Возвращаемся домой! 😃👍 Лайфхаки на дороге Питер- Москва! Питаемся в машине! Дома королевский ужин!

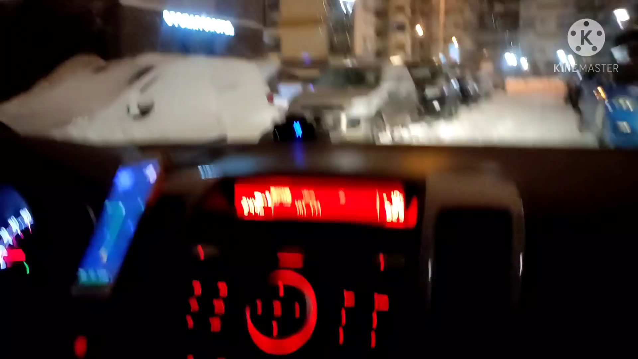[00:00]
ну что у нас время 6.29 мы выезжаем со двора здесь вроде дороги почистили и поэтому более менее едем комфортно не копаем как
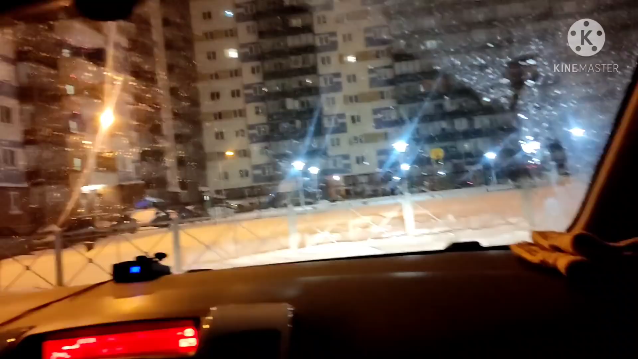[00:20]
собирали здесь более-менее хорошо вроде чисто время пол 7
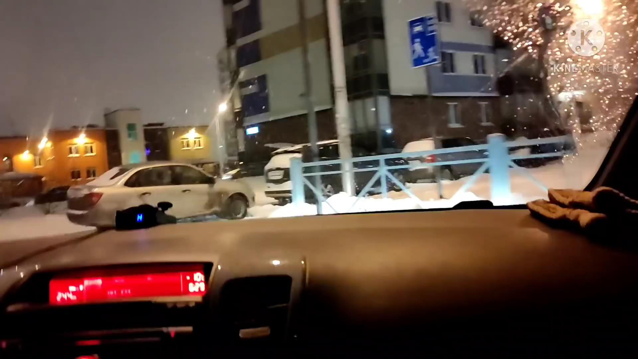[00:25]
выезжаем со двора раз посмотрим сколько нам на обратную дорогу потребуется получается на 10
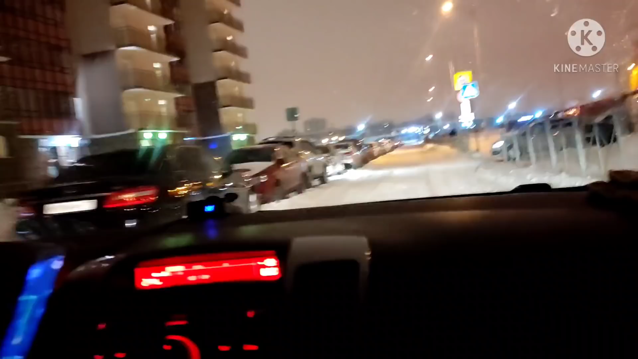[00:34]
минут позже чем из москвы мы выезжали в санкт-петербург такие у нас дела за бортом минут 10 идет небольшой снежок время 630 ровно с богом путь
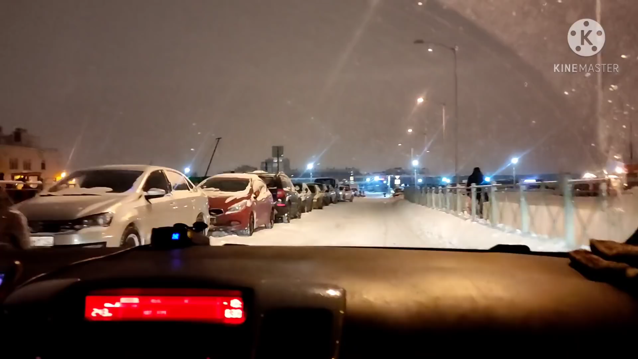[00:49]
богом проезжаем красивый мост который
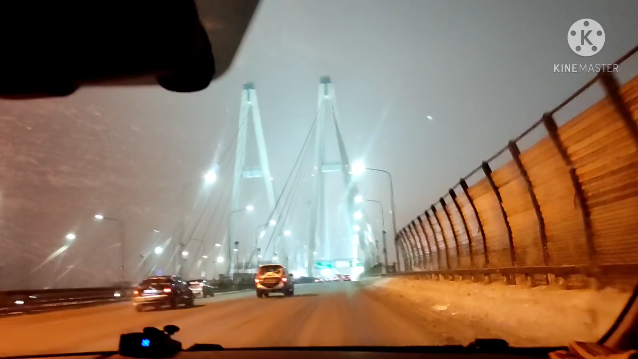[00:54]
держится на чем на вантах на этих тросах
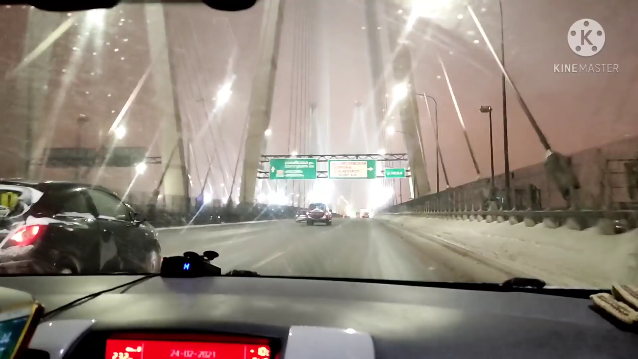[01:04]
мы поедем по платной дороге сюда приехали 1702 рубля ровно у нас списалась сейчас мы пополним опять баланс автодора и обратно тоже по платной дороге все-таки машин мало дороги хорошо чистят поэтому лучше так чем по другому заедем на заправку машину заправим и часа наверное три будем безостановочно ехать
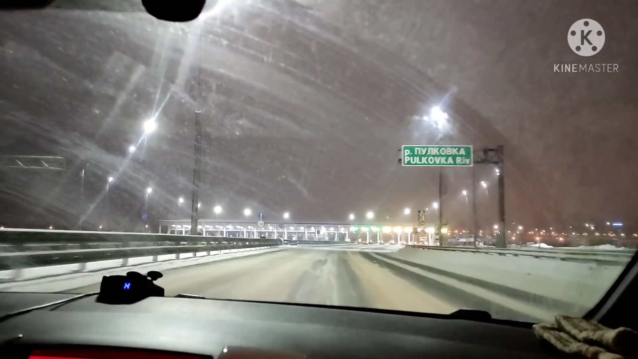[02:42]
подъезжаем первому пункту оплаты хорошо на платной дороге никого нету смотрите всего одна машина параллельно совершенно никого сзади совершенно никого даже фар никаких не видать вон она там да одна машинка не едет и все смотрите подъезжаем к зелененькому флагбауму
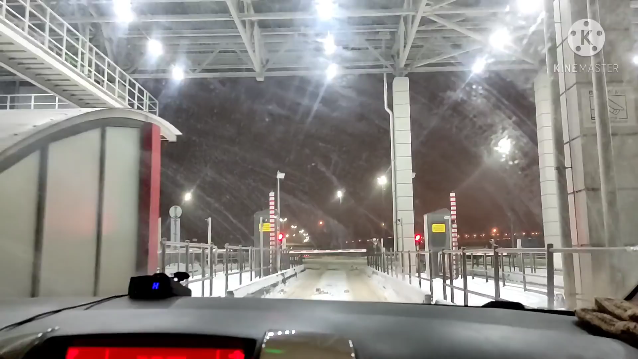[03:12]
транспондер принят пикнул и мы поехали
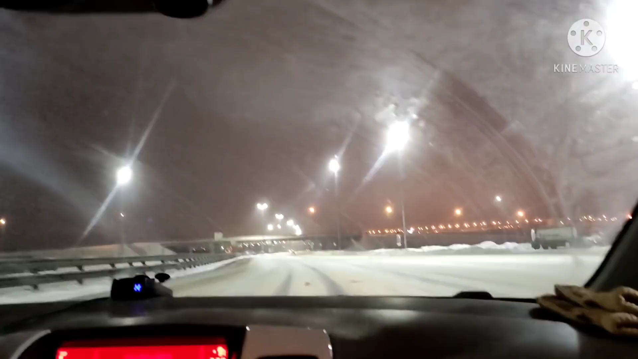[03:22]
оплата списалась мы немножко развели навелись с алексеем панику через двадцать примерно пять километров должна быть заправка газпром нефть пока как вы сюда заправлялись такое что они тут забавляли деньги самообслуживание да самообслуживание